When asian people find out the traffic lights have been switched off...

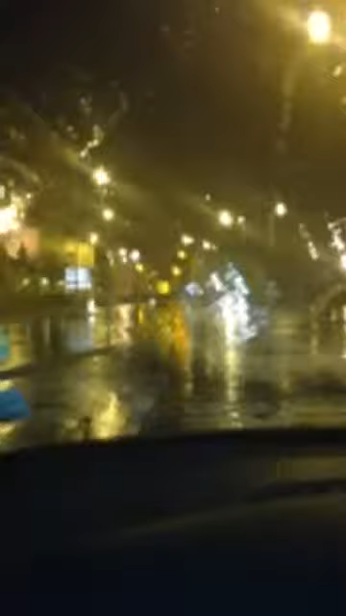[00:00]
The fuck? They didn't even look! What? Ah! The fuck's going on? Not these ones. Fuck!